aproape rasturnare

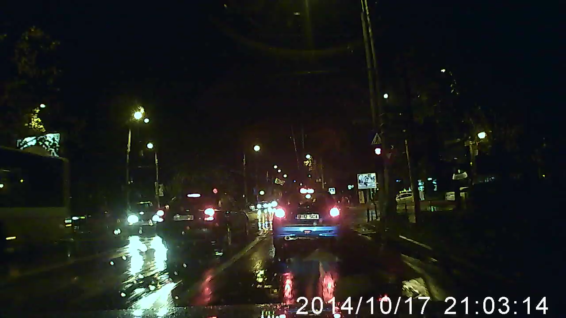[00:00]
Nu-mi fi pierdit Hei! Nu e tampit! Mamă! S-a lovit cu altul, mă! S-a lovit cu altul, mă! S-a lovit cu altul, mă! Uite farul, colo! Păi și-a luat-o așa, dreapta? Păi da! Stânga? Păi ești tampit! Uite aici, stânga! Uite farul!